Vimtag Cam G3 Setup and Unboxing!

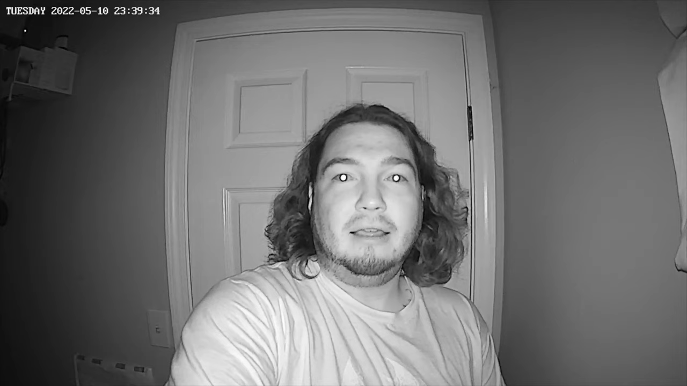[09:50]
this is a night time audio video clip on the vim tag camera without the spotlight